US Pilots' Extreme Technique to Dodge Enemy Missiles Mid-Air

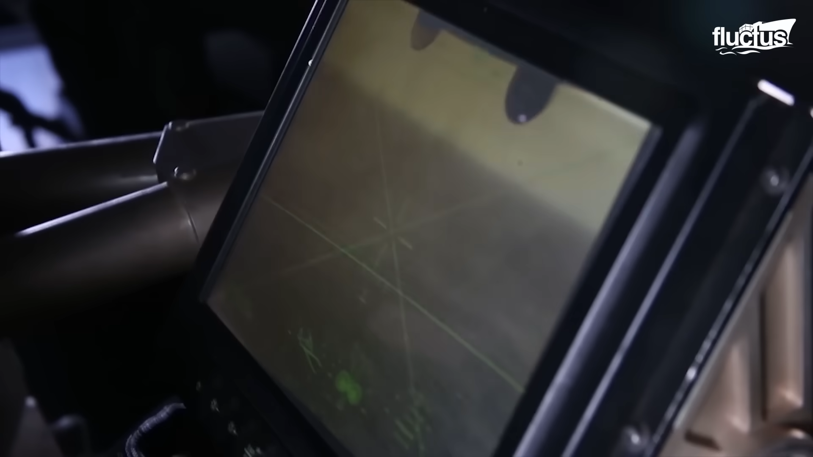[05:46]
a 7.62-millimeter retractable belly gun that ranges from 4,900 feet and is controlled with an interface similar to a video game.